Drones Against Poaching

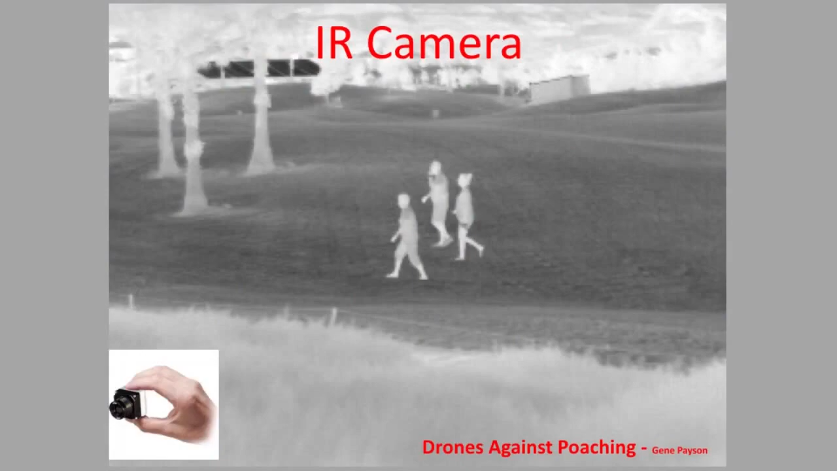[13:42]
They use either the 9 hertz or the 30 hertz cameras, and they usually use the higher resolution, the 640 cameras. So the latest revision of the Bat Hawk is the version 2. It has a different fuselage look to it.